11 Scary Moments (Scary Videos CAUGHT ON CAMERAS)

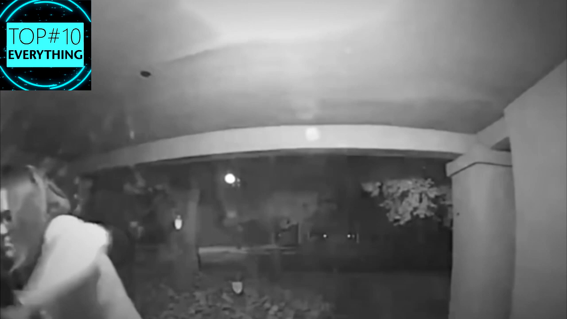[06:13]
How would you react? In these strong scenes, a woman appears trying in every way to enter a stranger's house, showing great fear of something that is approaching. Scared, the homeowner asks her to leave, but without success. After a few minutes trying everything to enter the house, she gives up and is never seen in the area again.